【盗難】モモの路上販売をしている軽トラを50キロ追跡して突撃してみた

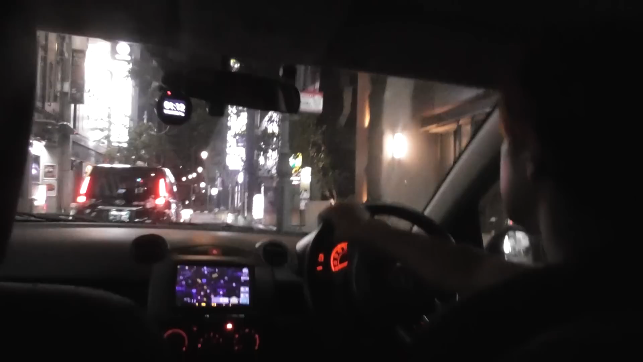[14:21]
時刻、1時10分過ぎですね、前より20分ぐらいかけますね、
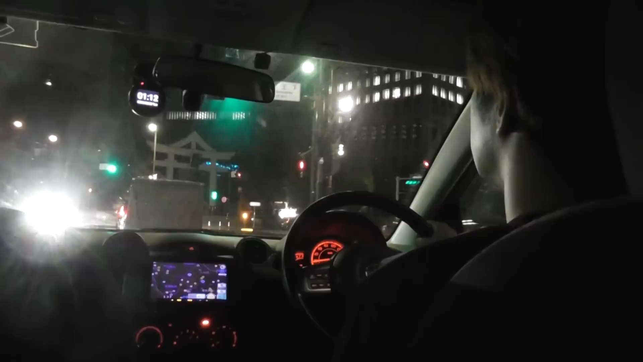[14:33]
間に車が割り込まなかったら、よし、未行開始だ、やっと来ましたね、ですね、ですね、現在、ため息ですね、トラブルないといいけどな、うん、見失うとか、いや、電線態勢ですよ、結構なんか、ツイッター見てたら、カスカベ、路上販売、桃とかで調べたら、結構、カスカベナンバーの車が、いるんですよ、もしかしたら、仲間かもしれないですね、
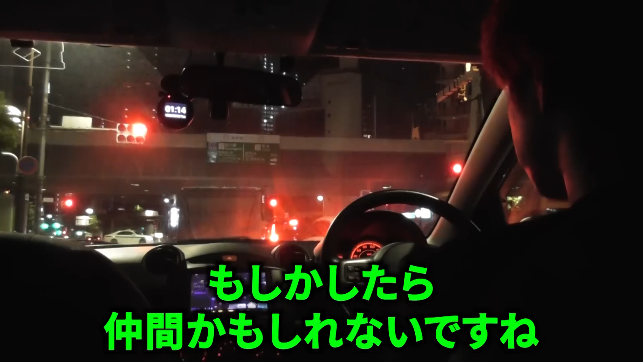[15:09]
前回はこの道でした、ここを行きましたね、ただ、もうこの時点で、見失ってましたね、
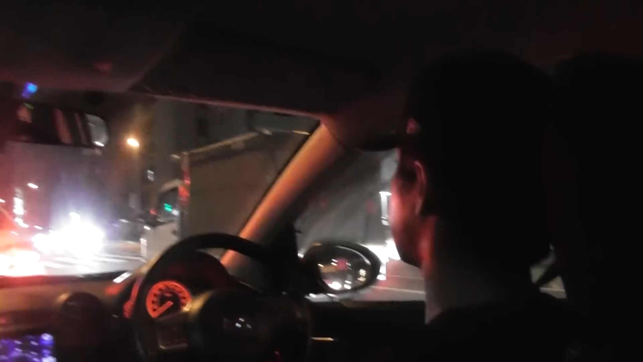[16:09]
今ほぼ車が、ほぼ横についてますね、あんまちょっと見えないので、ちょっと隠れましょう、葛飾区に入りましたね、四次っていうことですね、四次、はい、行きまーす、
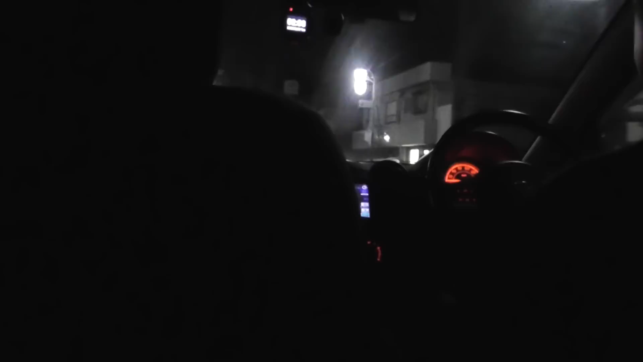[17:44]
これ止めてますよ、ちょっと奥行きますか、